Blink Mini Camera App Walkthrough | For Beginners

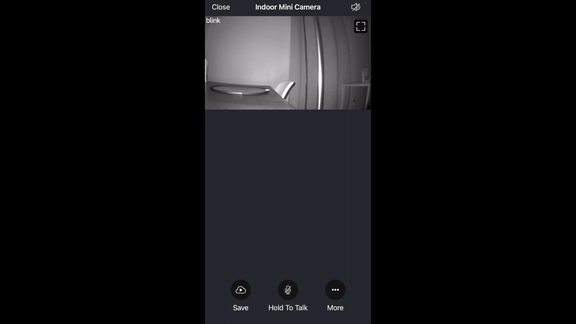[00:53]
In the bottom left is a save icon. If you click that it'll record and save the video that we're watching in the live view. Then you have hold the talk. If you hold that down you'll be able to speak through your camera to somebody. And if we click more you'll see device settings which we'll
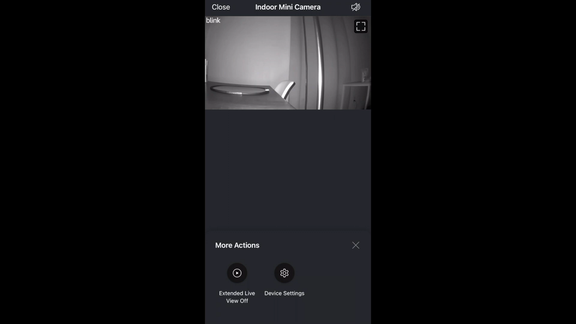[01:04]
look at after this but next to that is extended live view which is off. If you turn it on you'll be able to watch your camera for up to 90 minutes but you won't be able to save the clips.
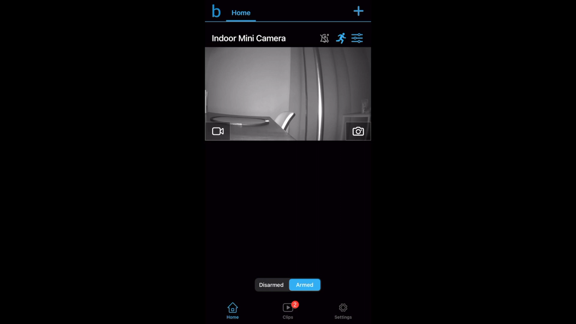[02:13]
I can walk in front of it and it won't record so it essentially turns off video recording if needed. I'll click it again the icon turns blue and now it'll record video and motion. Next we'll take a look at the settings for the camera. We'll click this icon here then general settings.
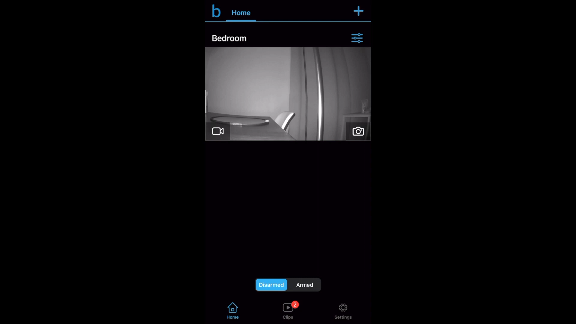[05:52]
Then you have clips which will show you all of the clips that your camera has recorded.